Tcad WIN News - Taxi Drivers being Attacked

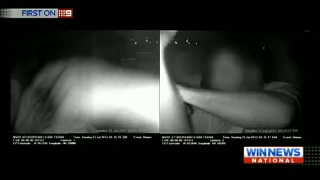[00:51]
A passenger strikes a cabbie twice on the nose, wanting to pick a fight.
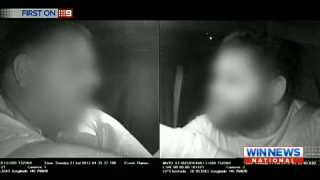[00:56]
The offender handed a suspended sentence and ordered to pay $1,000 to the driver. Unfortunately, too many cases end up with the offender being given a slap on the wrist.